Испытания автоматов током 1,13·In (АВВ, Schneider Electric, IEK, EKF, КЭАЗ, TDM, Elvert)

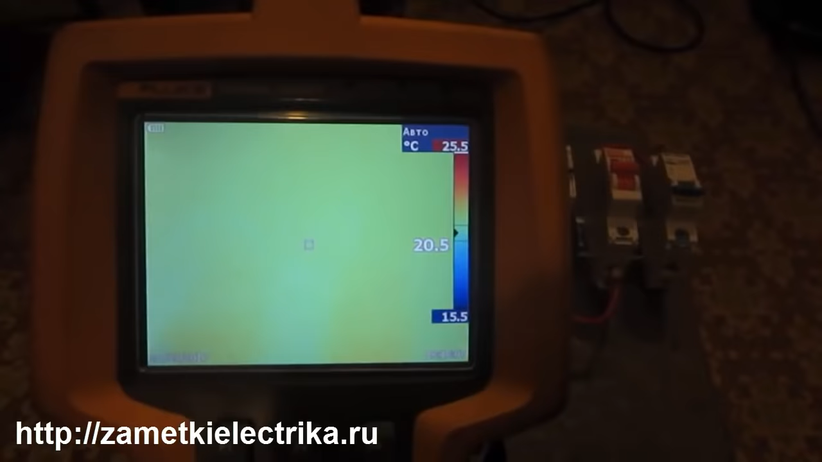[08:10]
On screen: scale top 25.5°C, scale bottom 15.5°C
не видно температура показывает максимальную на экране 25 градусов пока никаких вот отличий not особых отличия не вижу он какие-то пятна есть
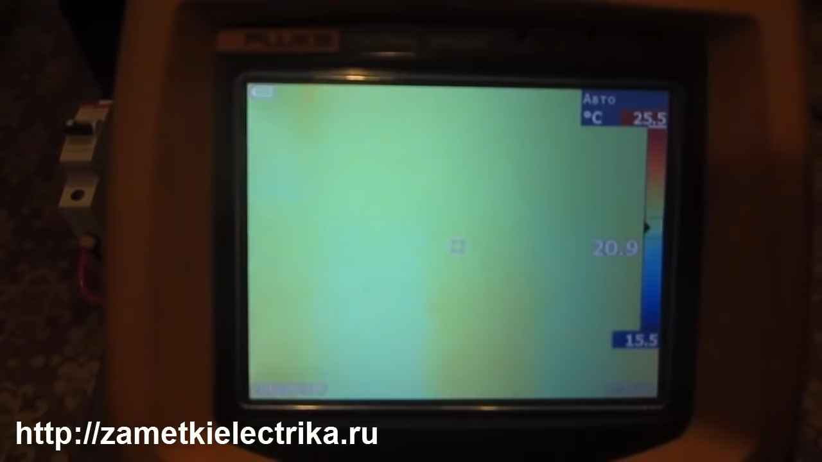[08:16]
On screen: scale top 25.5°C, scale bottom 15.5°C
там небольшие я думаю будет очень интересно знать ведь